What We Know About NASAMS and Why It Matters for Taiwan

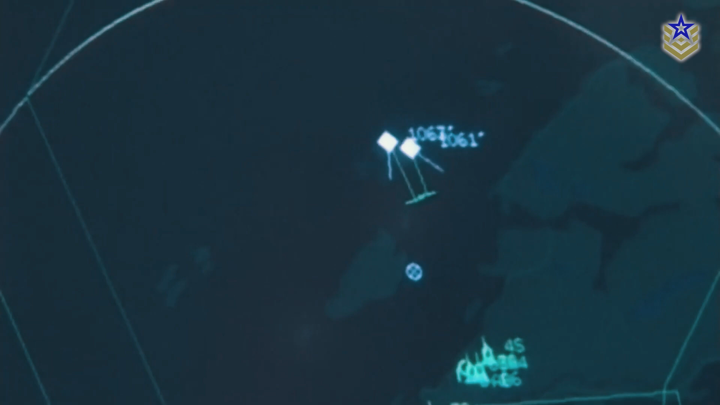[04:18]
management this unit performs essential critical functions such as battle management threat evaluation weapon